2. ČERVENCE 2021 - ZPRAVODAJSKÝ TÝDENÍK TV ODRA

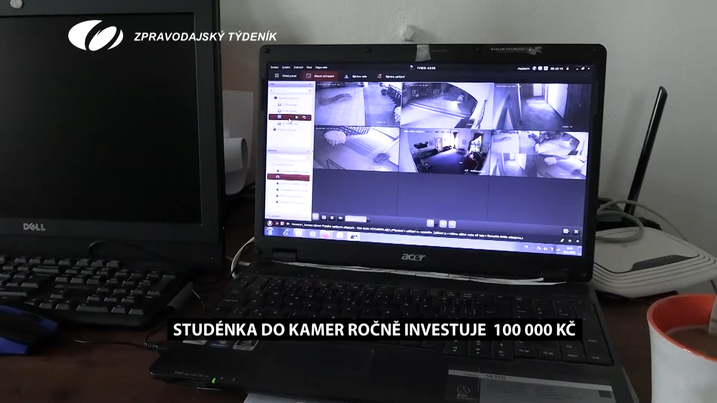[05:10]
Dokážou se otáčet, přibližovat obraz a jejich nastavení umožňuje automatické cyklování.